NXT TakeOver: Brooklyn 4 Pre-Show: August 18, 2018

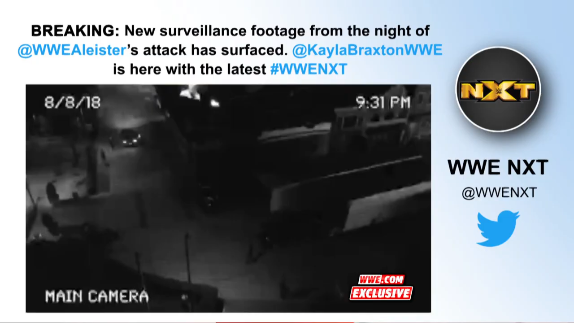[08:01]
It's really hard to keep track, but this surveillance also released earlier this week on WWE.com, although very blurry and kind of unidentifiable, does show some other action going on at the time of the scene.